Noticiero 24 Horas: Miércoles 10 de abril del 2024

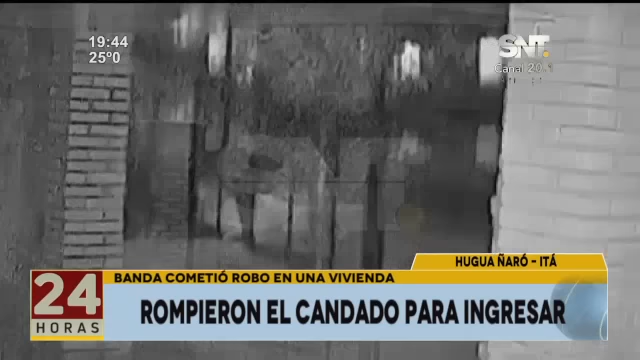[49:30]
y finalmente les sirve a ellos un ambiente propicio para poder ingresar a las viviendas y alzarse, en este caso, con vehículos, nada más y nada menos, dos motocicletas, un gran perjuicio para la gente que utiliza esto como su elemento de trabajo.
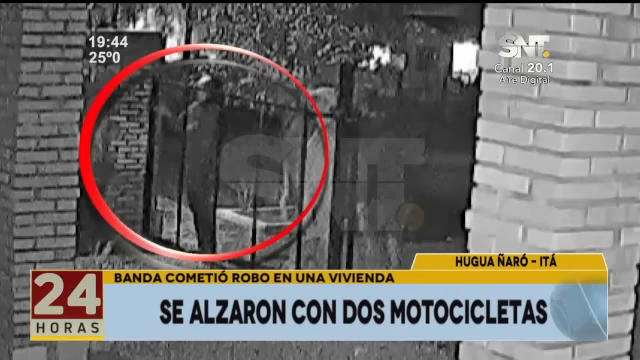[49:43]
Ahí está el momento exacto en que rompen el candado. Lo hacen con una herramienta, todos con cascos protectores, ante la posibilidad de que precisamente existan cámaras que puedan registrarlos, ¿eh?